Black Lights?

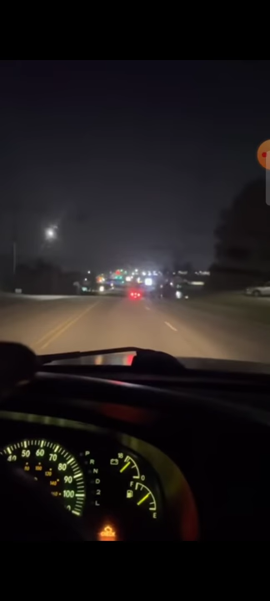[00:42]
and then I seen a girl's video on it, and it just smacked me in the head like a bat. Here's another one up here coming. You can see it right up here. So there's another one turned. Yet the one down below right there in that Shell store is perfectly fine.
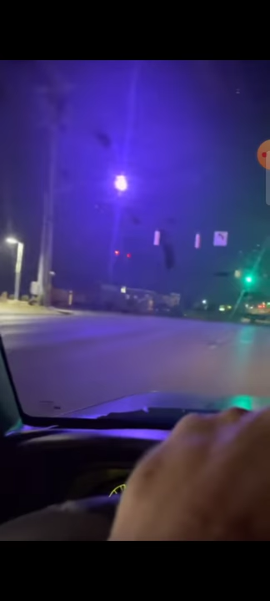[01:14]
Look, wait till we get up here and turn the corner. It's gonna get really bad. Lights just don't turn into black lights. There's no way possible. There's something else connected to this.
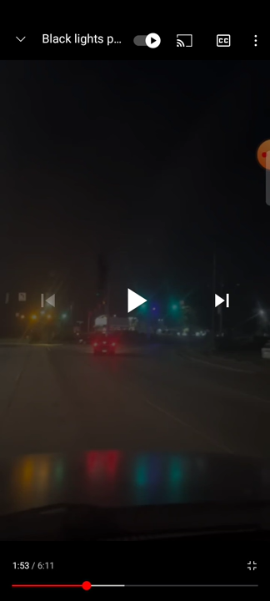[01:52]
What could these lights be? What are they for reading? What do they want to use them for? UV lights? But this one,
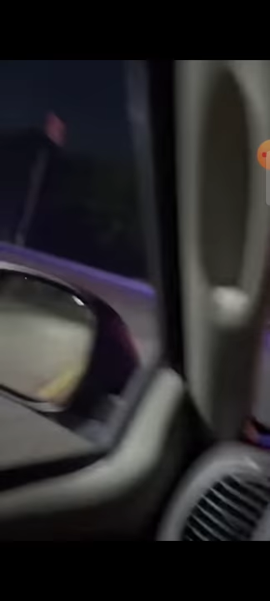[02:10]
that one, there's a bus coming. Hold on, y'all.
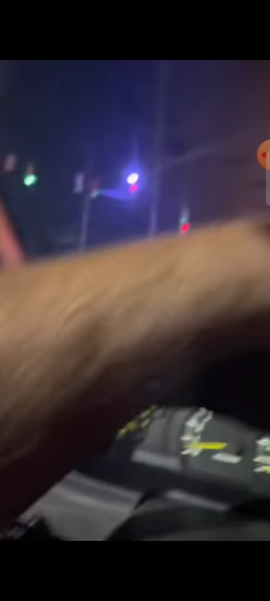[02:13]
To get out of the way, I'll show you this whole strip I'm about to turn onto, is black lights.
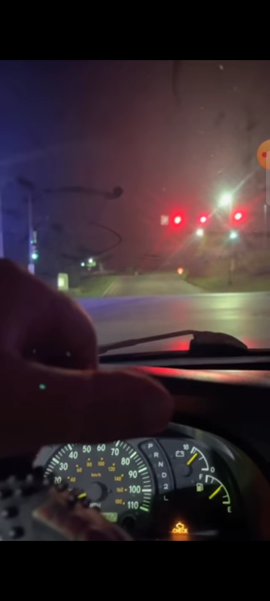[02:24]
And then I doubt you'll be able to see the base, but we're going to pass right by it.